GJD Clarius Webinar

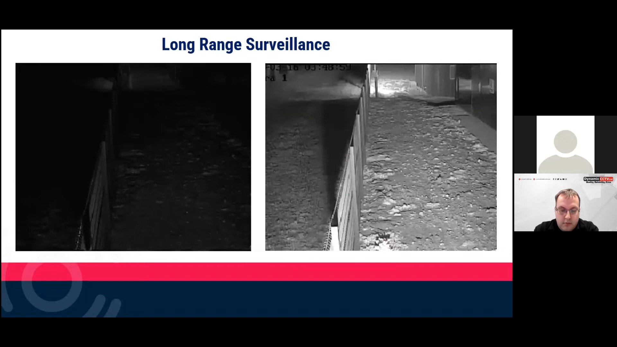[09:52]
So we used a 10 degree medium illuminator on this. Just firing straight down. You can see on the right hand image how clear the camera picture is now. Using the angle for the camera field of view. That's always important. You can see on the three images like the wrong diffusers been used on the left hand image. So the light beam is very narrow. The light beam is very wide, not matching the camera field of view on the middle image.
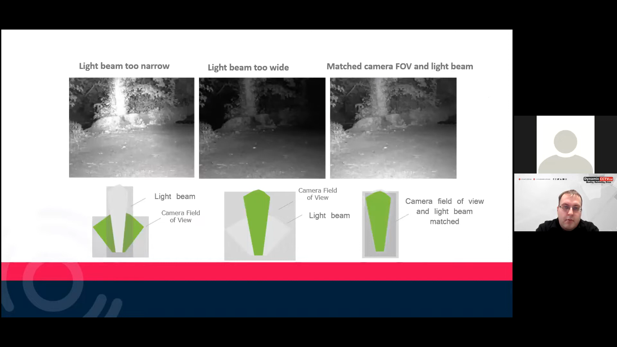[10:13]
And then the right hand image is matching the correct angle.